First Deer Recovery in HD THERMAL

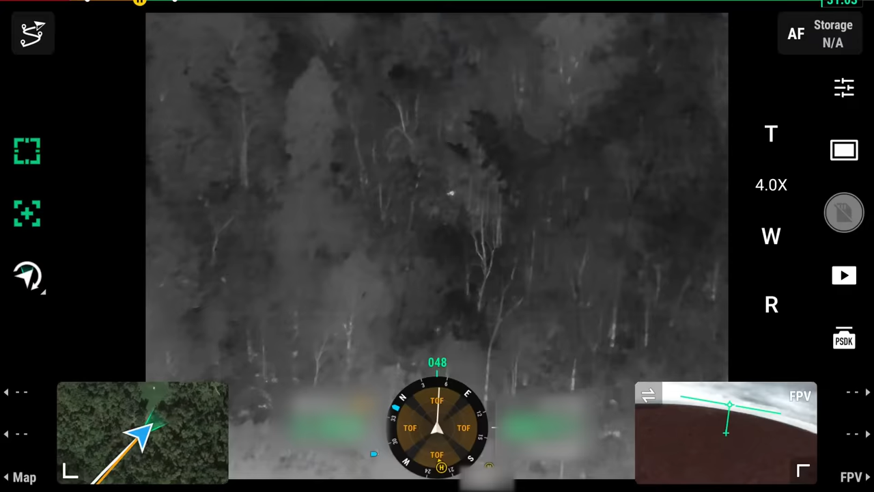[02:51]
there's a live deer or a deer that's standing
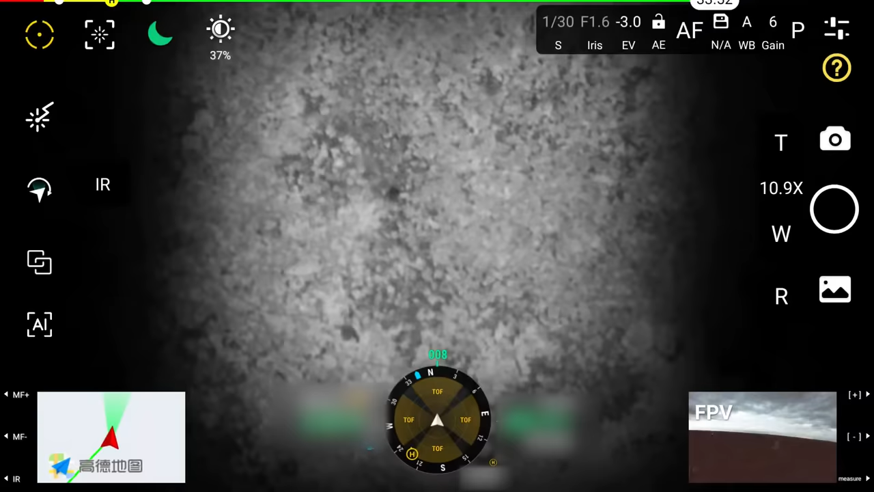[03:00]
basically we're looking for antlers if it doesn't have antlers then we
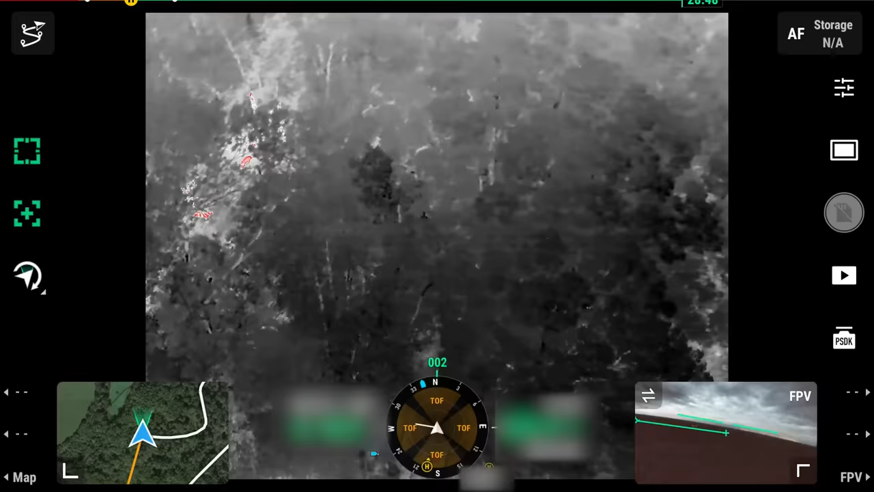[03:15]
you see it there come on baby
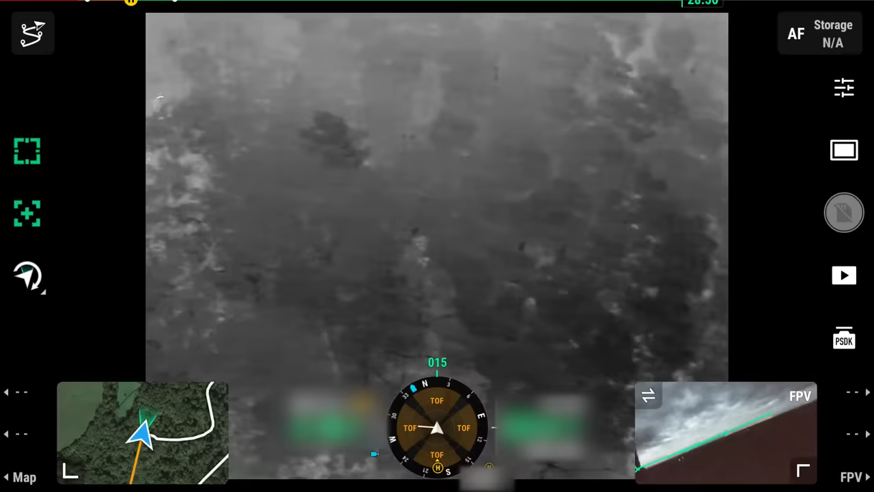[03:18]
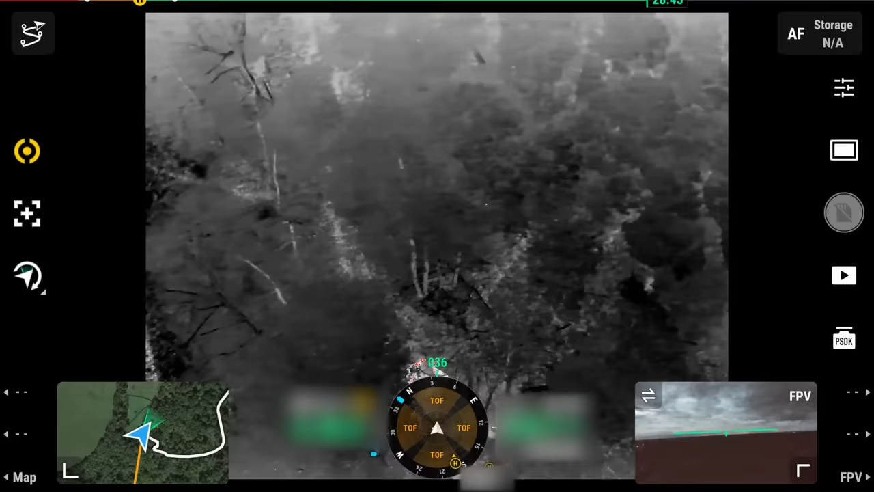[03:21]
okay so this is probably not a dead deer here that's where i already shot it at
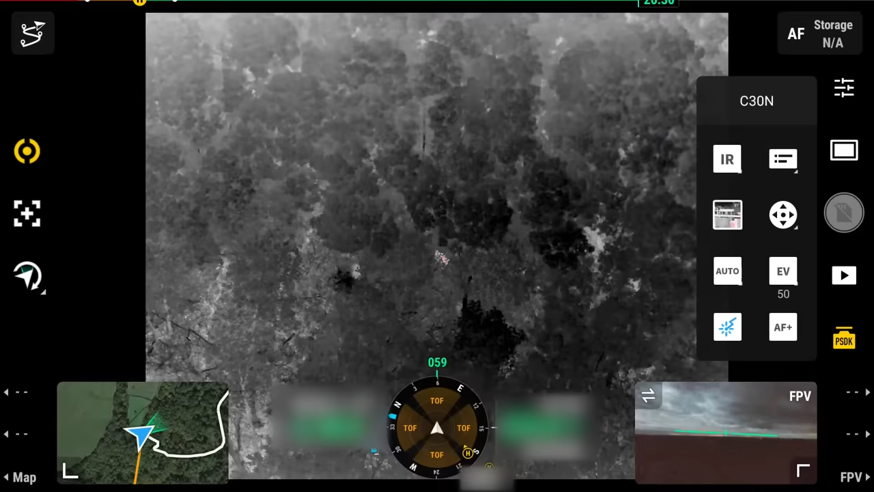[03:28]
what's this gonna be him come on let's go
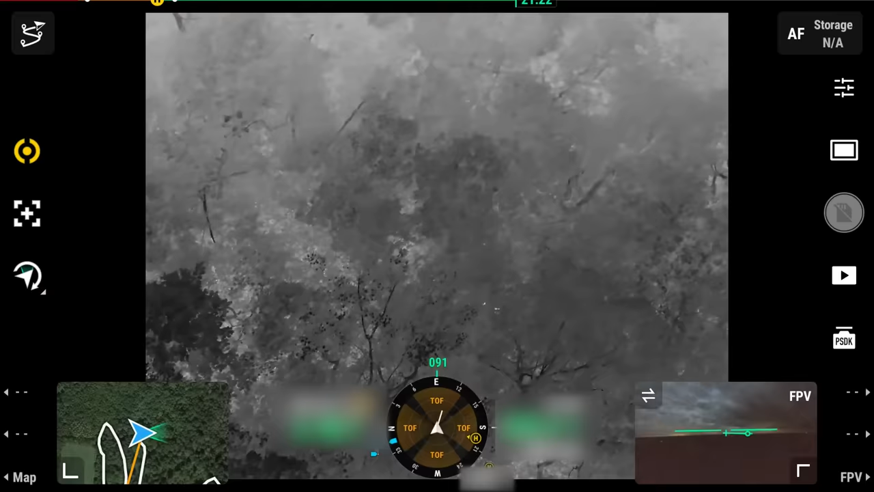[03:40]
oh yeah looks like a deer flat looks our bedded up
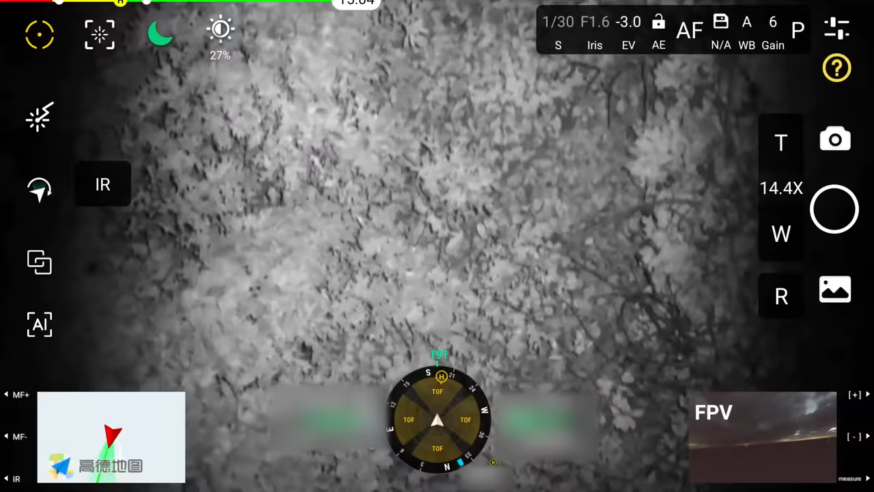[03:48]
i think it's a deer bed because there's nothing there
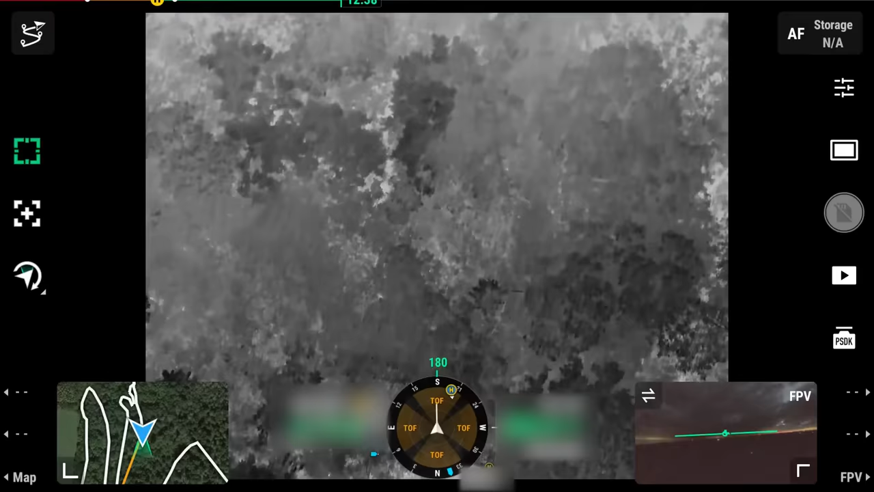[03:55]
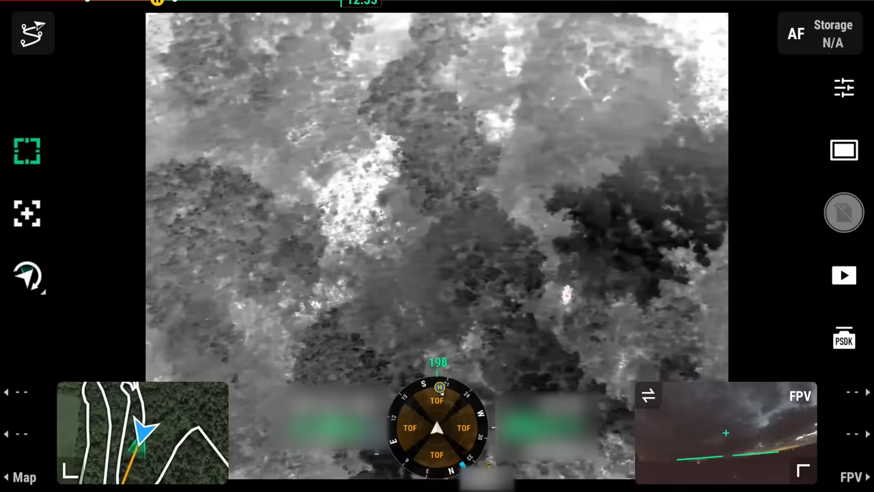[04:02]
there's some bedding area that hannah put me the ends in
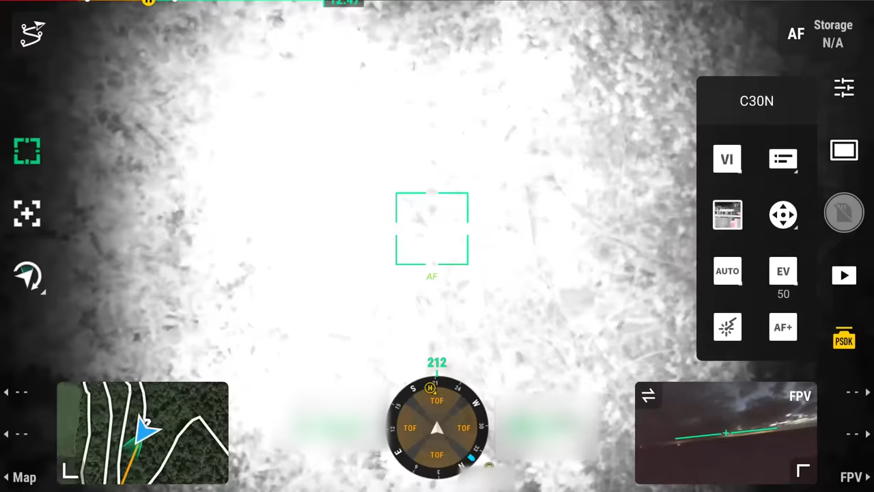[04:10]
oh there we go there we go there we go got him you were right here that bed that i was looking at back here
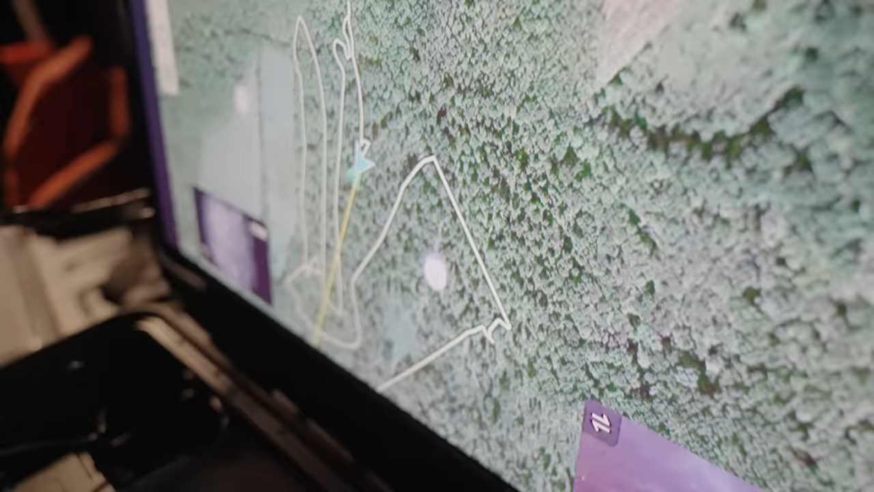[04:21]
right in here he may have been in there and then just move forward to right there
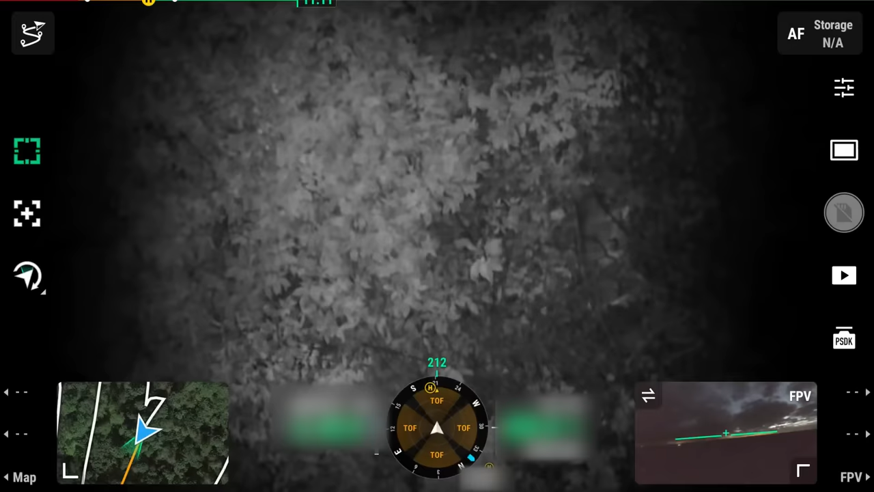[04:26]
dude yeah i can drop a coordinates on him
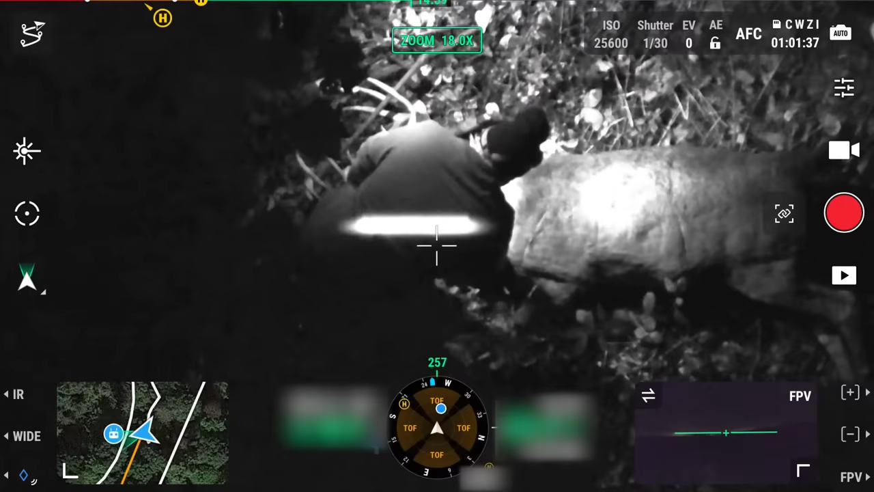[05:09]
it's a nice one have you guys been watching this buck for a while yeah we had them during the night over here
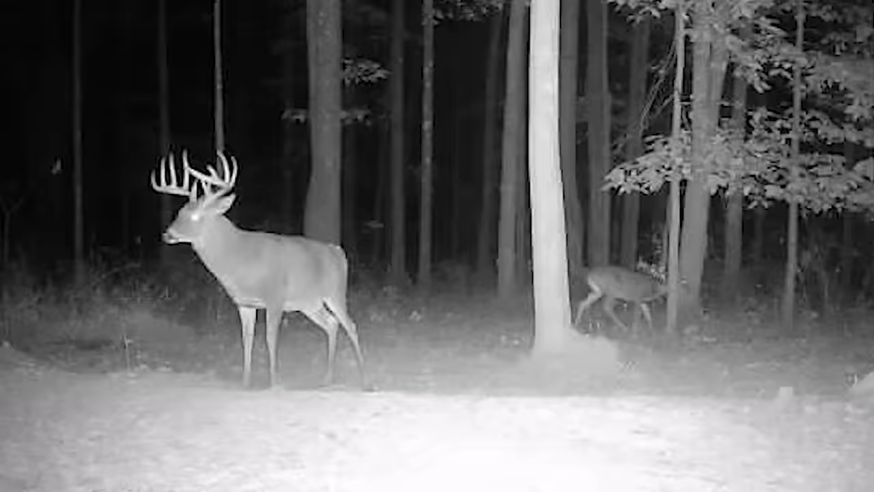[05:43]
buck and wanted us to come look for it i was able to come out here and find that buck